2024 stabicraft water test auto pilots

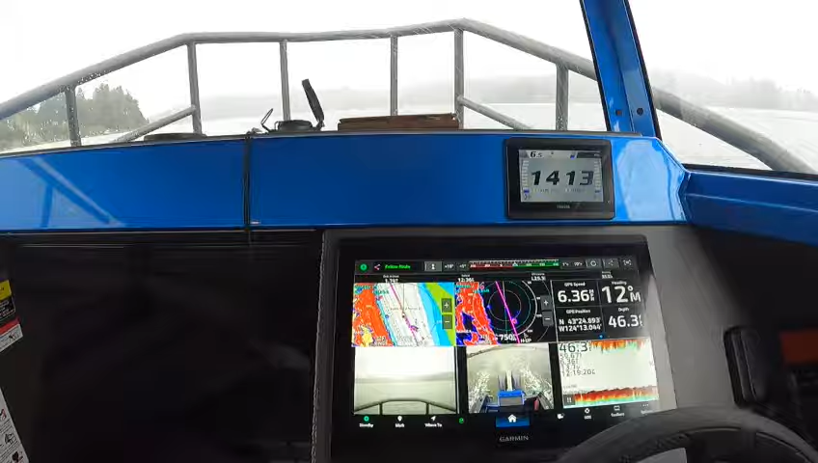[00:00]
hey hey hey this is kurt the boat doctor 2500 2024 beautiful
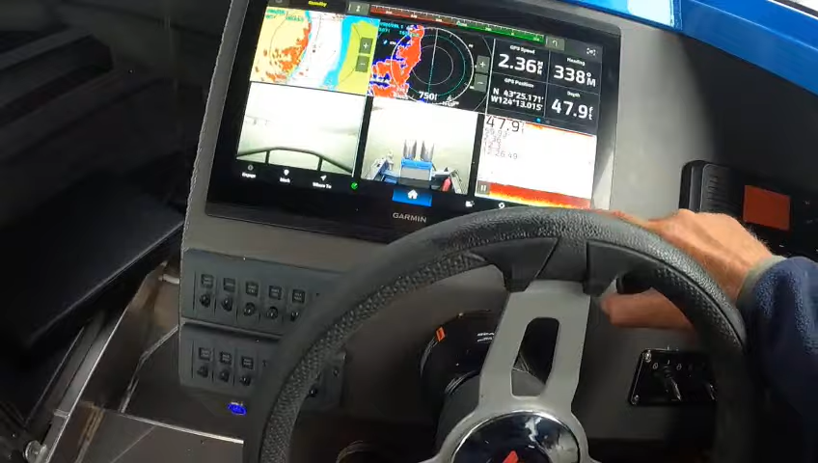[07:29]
you go to your toolbars you go to trolling motor autopilot there your trolling motor
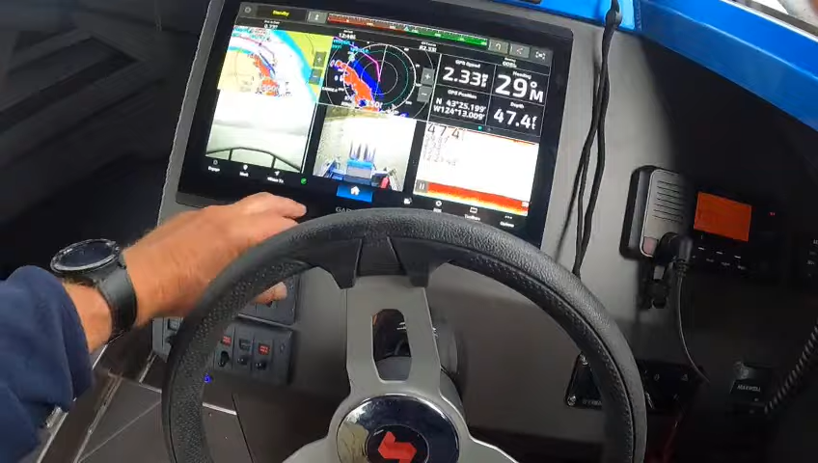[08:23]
i want that toolbar trolling motor i want to add that so now that's down it stays down here so i want to speed it up slow it down right there
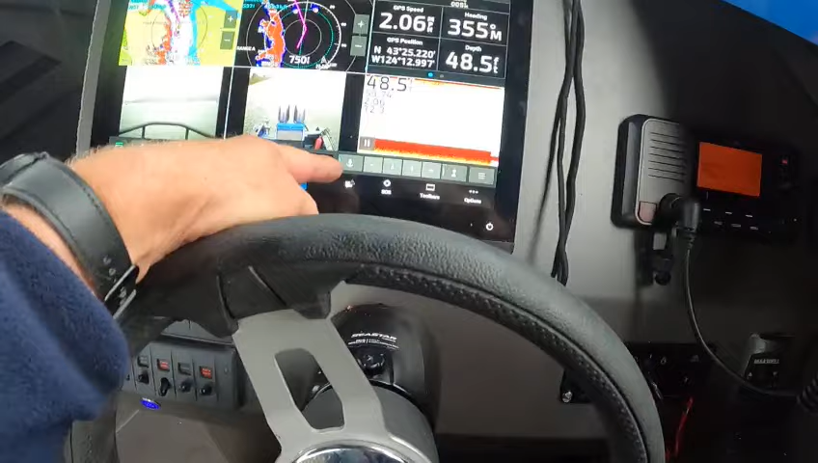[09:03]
now i can jog over jog ahead jog over left right head
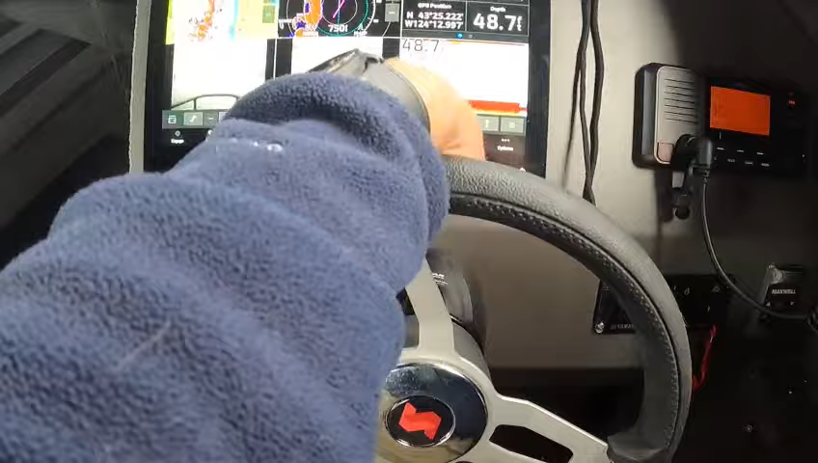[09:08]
back when i'm on the spot lock
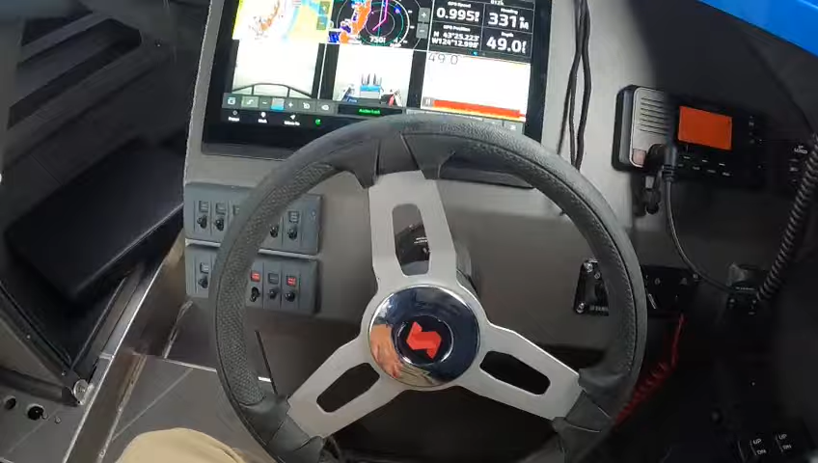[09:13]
and it says anchor lock right there so it's going to shut